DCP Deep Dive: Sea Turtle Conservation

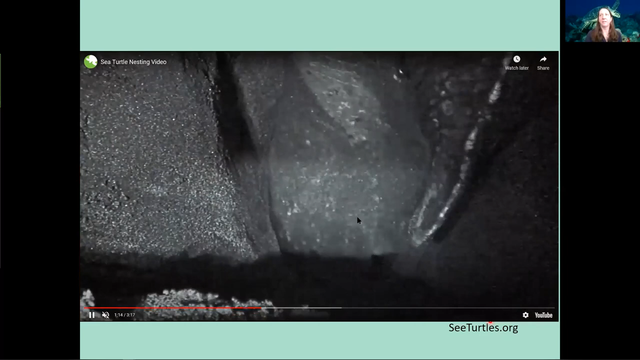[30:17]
The next part of the video is just, it's pretty incredible to see the way they can use those slippers